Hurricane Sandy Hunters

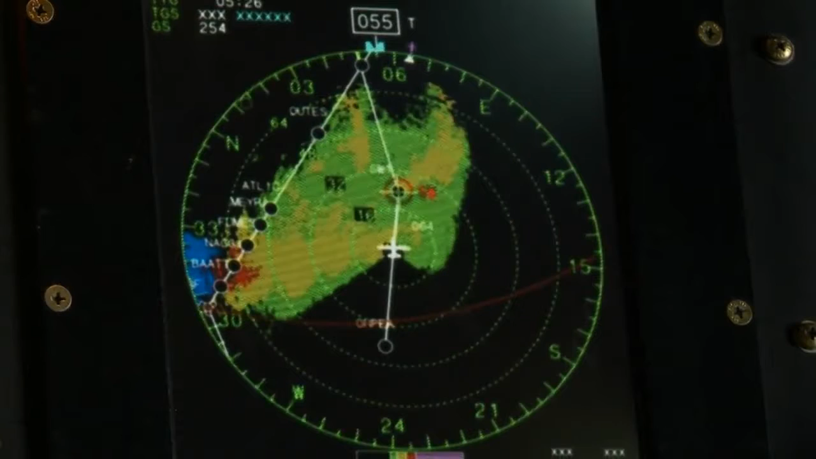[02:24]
So, the smurf, she's saying just hit 65. Actually, see the surface, Val?
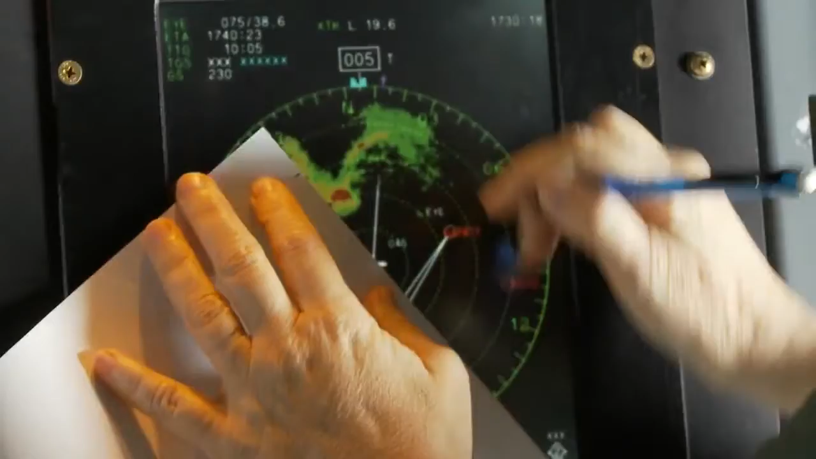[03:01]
Oh yeah, it just ripped open. We're heading right back to that point now, it looks like. Yeah, sure are. Yep.
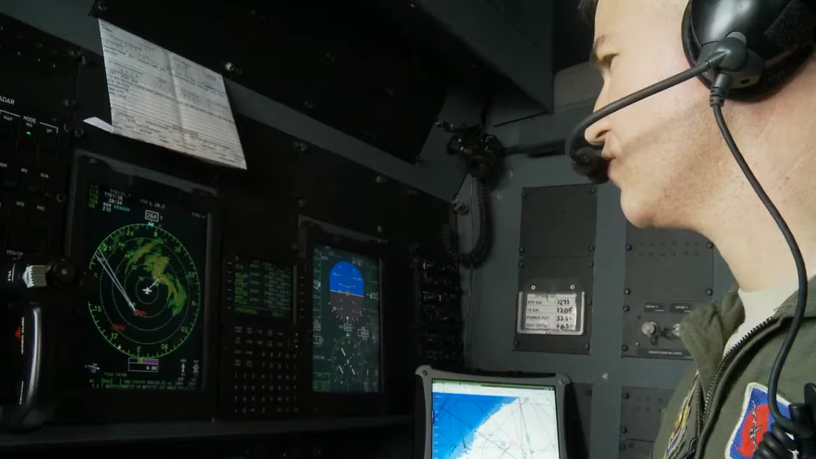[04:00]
Little pocket up ahead. Let's take 35 left. Okay. Five left.
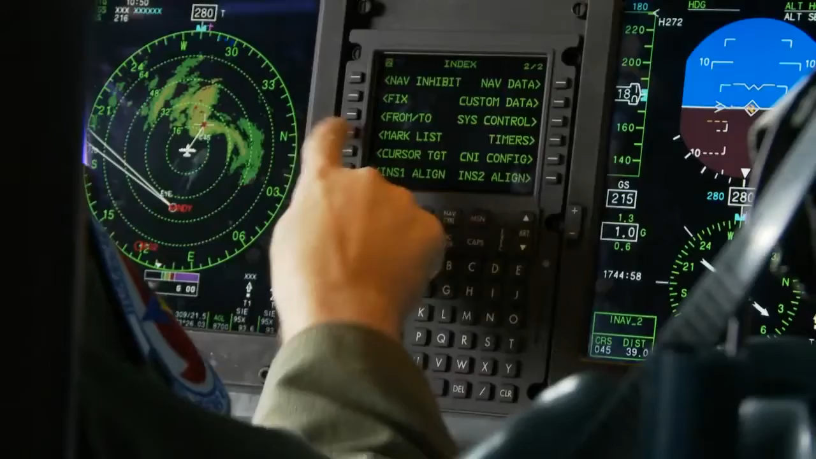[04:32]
Okay, down to 10 knots. We're close enough, really. Be a better view.